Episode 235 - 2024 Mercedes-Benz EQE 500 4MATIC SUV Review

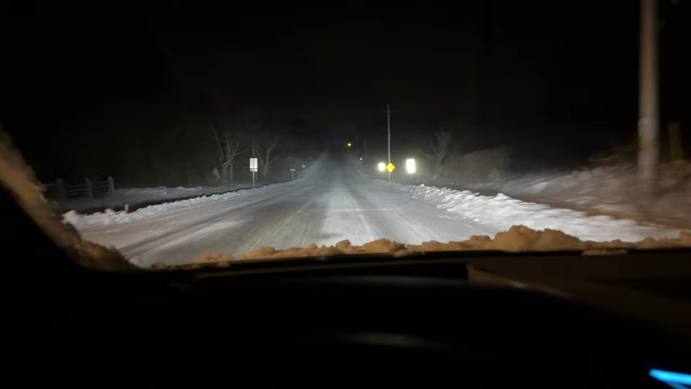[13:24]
Just a quick video of the driving the Mercedes-Benz EQE 500 SUV in the snow. As I mentioned earlier, the efficiency isn't the greatest.